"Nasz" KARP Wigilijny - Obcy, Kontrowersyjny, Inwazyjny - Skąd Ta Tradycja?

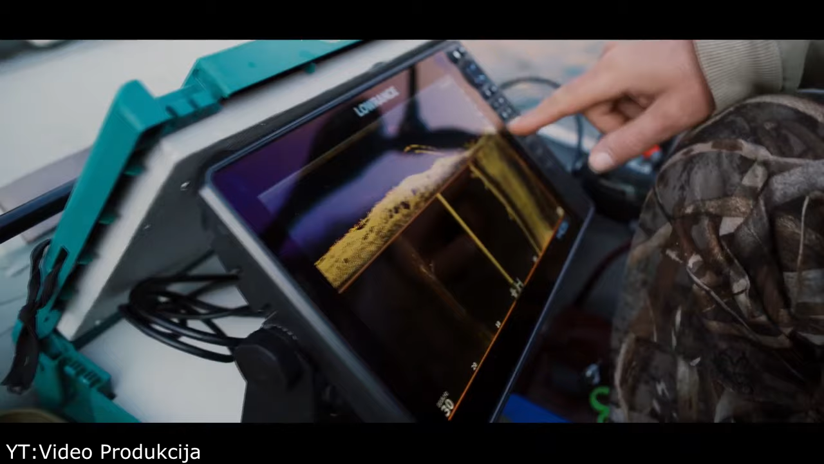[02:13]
tropić ryby z pontonów przy pomocy specjalnych echo sond i wrzucać do wody zanęty i przynęty o najbardziej wyszukanych smakach i zapachach.